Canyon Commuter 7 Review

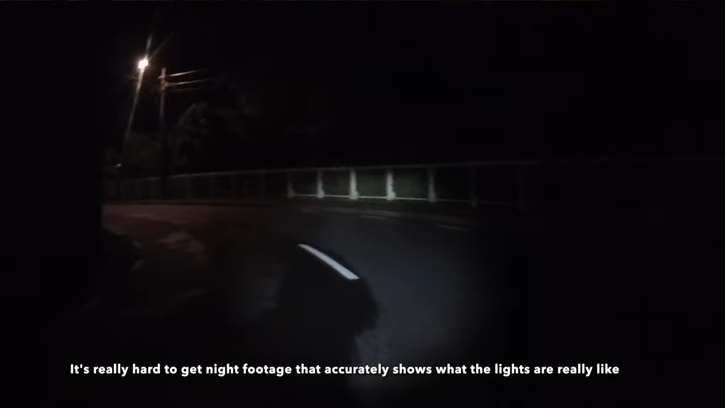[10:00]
I do ride with secondaries. I actually have mount points for some cycling dash cameras that also double with lights. And so when I'm riding, I tend to use these guys on solid,
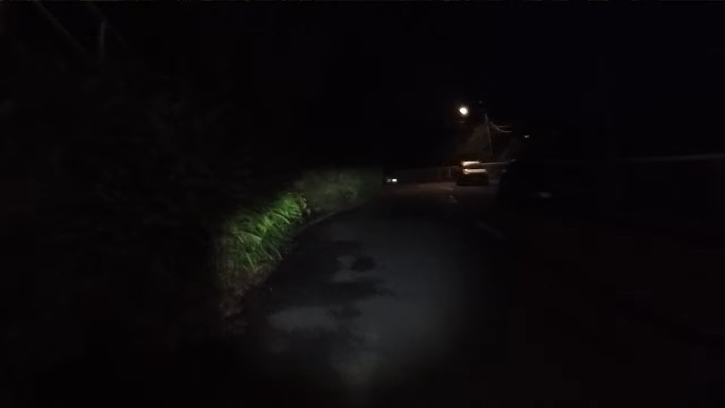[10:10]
and then I have my dash cam acting as a blinking light just for a bit of extra visibility and awareness for people. But I've had no reason to doubt the lights on this. For around town riding, the integrated lights are probably more than good enough.
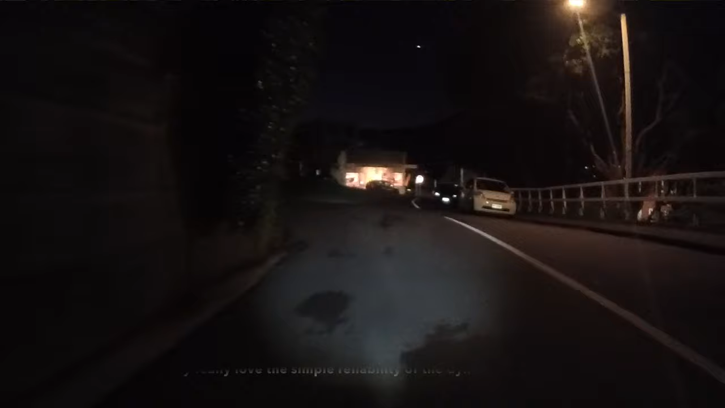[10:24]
I would only consider secondary lights if I was riding in unlit, non-urban areas,